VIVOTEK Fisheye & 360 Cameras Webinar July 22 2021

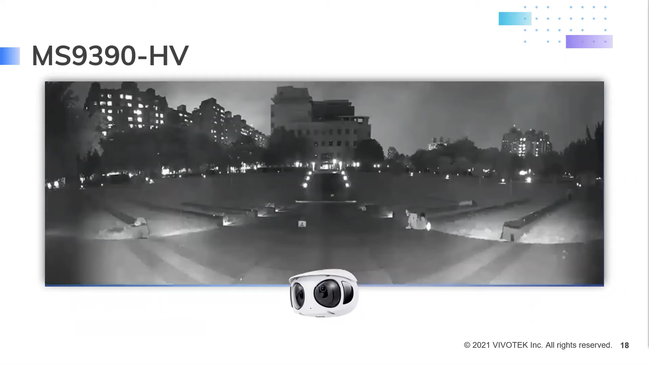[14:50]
Also provides 180 degree IR luminators, so you have visibility up to 65 feet or 20 meters, to ensure you have a 24-7 panoramic surveillance.
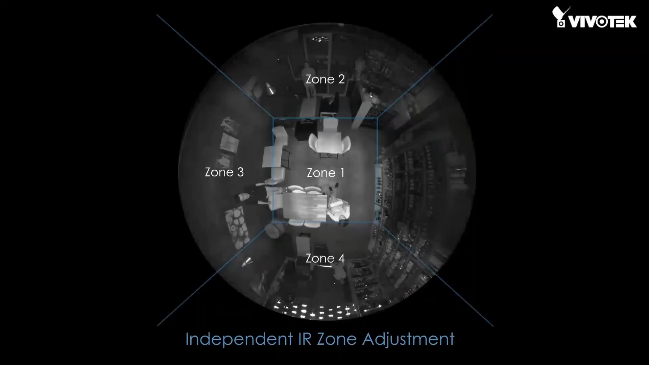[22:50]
If we didn't have this available to us, you know, certain areas would not be visible. So note the outer edges.